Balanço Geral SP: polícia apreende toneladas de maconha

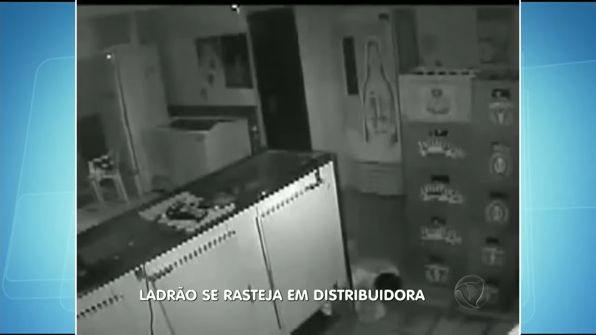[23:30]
A ação foi por volta das quatro horas da manhã e o homem se preparava para furtar o local. Pela manhã, eu vim abrir o estabelecimento e percebi que a porta tinha sinais de arrombamento, que ela estava um pouco levantada.